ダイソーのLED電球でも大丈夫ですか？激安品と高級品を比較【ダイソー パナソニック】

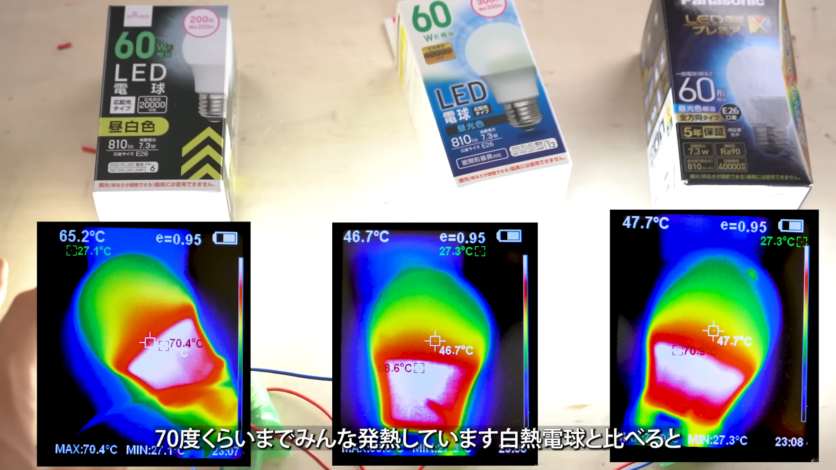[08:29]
はい全部光ってますね発熱の具合はみんな同じです70度くらいまでみんな発熱しています白熱電球と比べると温度もかなり低いですねダイソーの200円LED電球はヒートシンクがプラスチックなのでもうちょっと温度
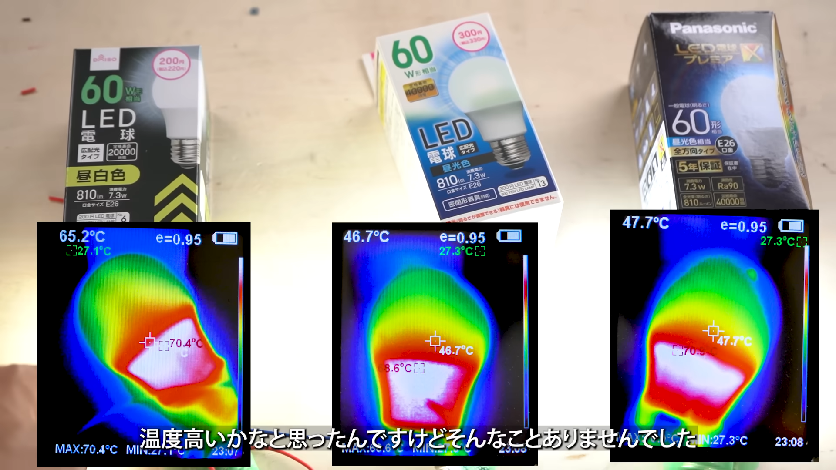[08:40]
On screen: max 70.4°C
高いかなって思ったんですけどそんなことありませんでした300
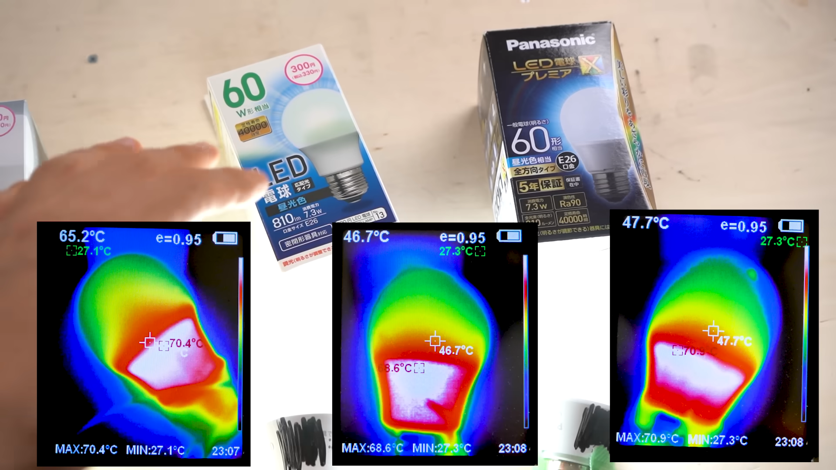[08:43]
円LED電球とパナソニックのLED電球はまあ温度はあまり変わりませんね
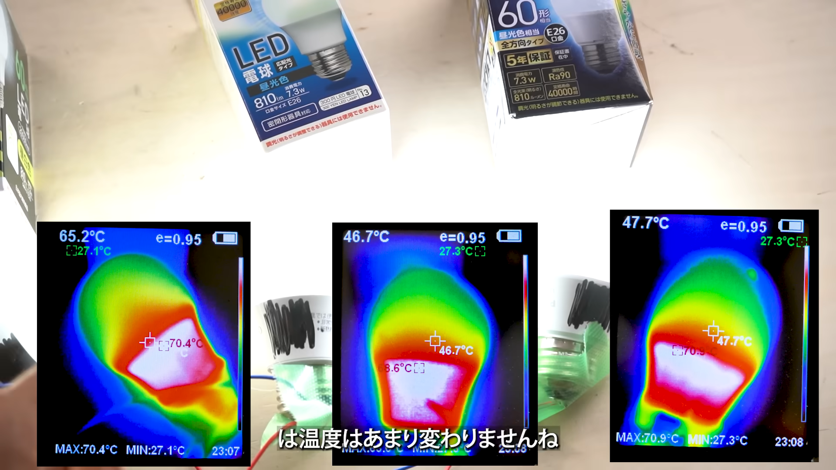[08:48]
だいたい同じくらいの温度になります分